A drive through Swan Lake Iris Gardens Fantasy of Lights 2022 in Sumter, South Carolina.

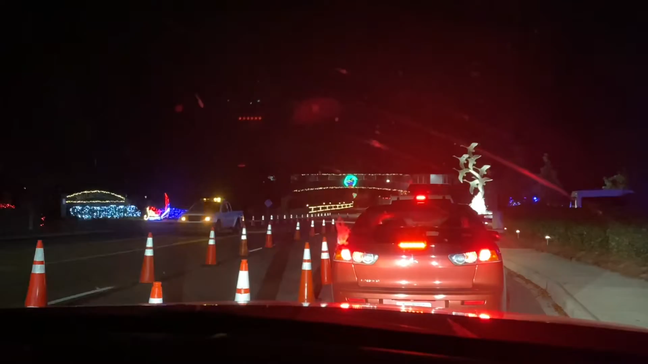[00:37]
And then they have the Sumter thing up there. And as you can see, we're waiting in traffic.
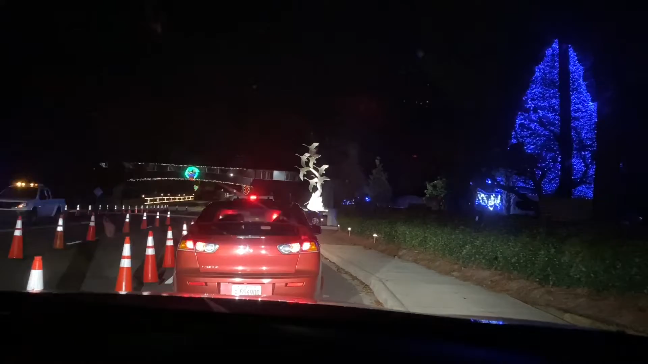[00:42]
Usually it's not this bad, but maybe everybody's in the Christmas spirit this year.